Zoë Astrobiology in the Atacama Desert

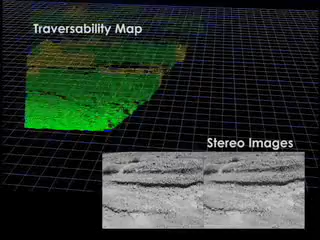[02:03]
This path is executed by a navigator that uses stereo vision to produce traversability maps of the near field.